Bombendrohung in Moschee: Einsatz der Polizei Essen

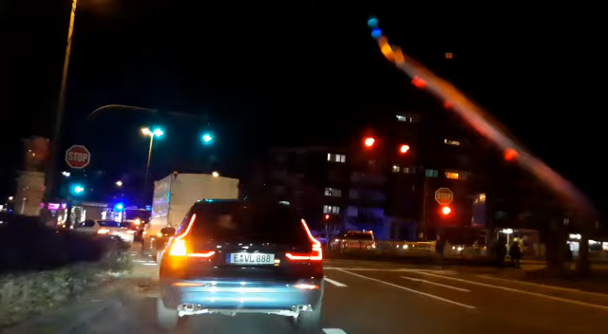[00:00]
Vor Herkulesstraße hat sich wohl ein Unfall ereignet. Ecke Stehlerstraße, Fahnerstraße. Da ist ja jede Menge Feuerwehr, Krankenwagen und so weiter.